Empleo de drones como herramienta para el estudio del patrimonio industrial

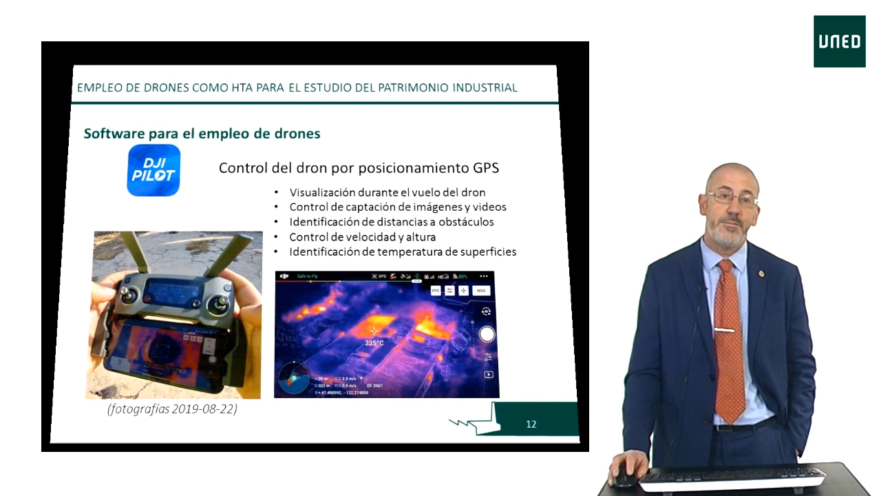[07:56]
Entre el software que es habitual emplear cuando vamos a utilizar drones, voy a resaltar especialmente cuatro. Son ejemplos y muchos de ellos son aplicaciones que se pueden descargar directamente en el móvil a través del cual se va a controlar el vuelo. Así, por ejemplo, DJI Pilot se trata de una aplicación que lo que realiza es el control del dron por posicionamiento GPS.
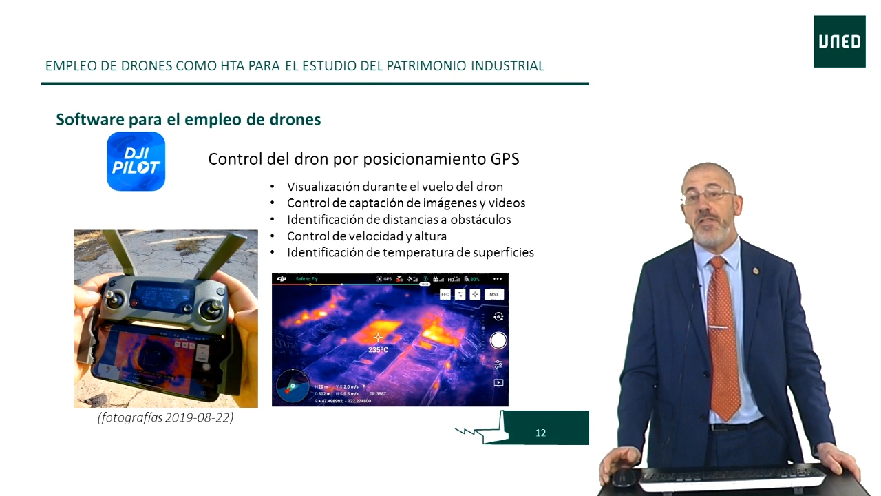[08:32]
Con ella se puede realizar una visualización durante el vuelo del dron, el control de la captación de imágenes y vídeos, la identificación de distancias a determinados obstáculos, el control de velocidad y de altura, la identificación de temperatura de superficies, etc.
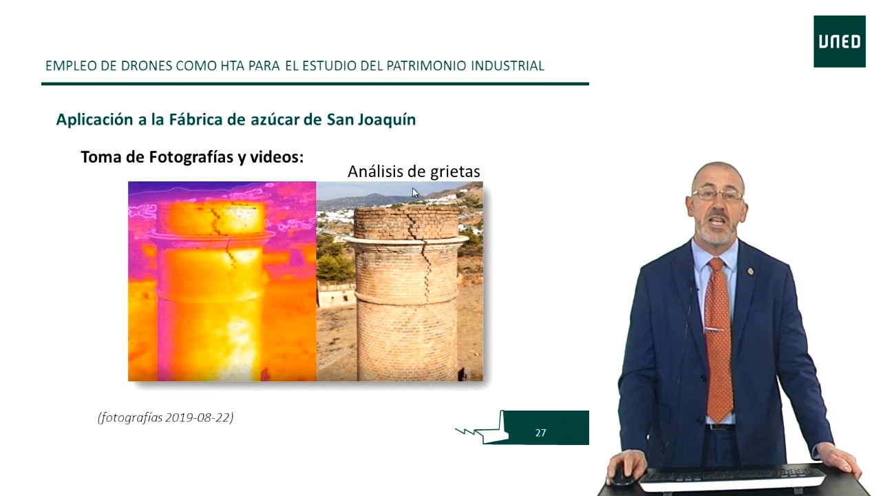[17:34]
también a través de toma de fotografías, pero fotografías térmicas que me van a permitir un análisis de las posibles causas y identificación de grietas. Terminamos la exposición a través de la caracterización de un vídeo completo
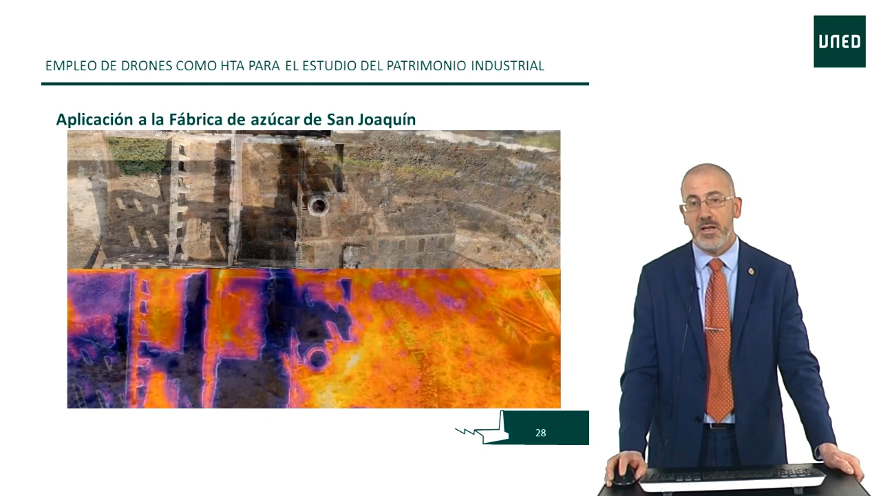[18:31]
Las identificaciones nuevamente de conjunto y de ubicación. La zona de la balsa, la zona de los recursos hidráulicos.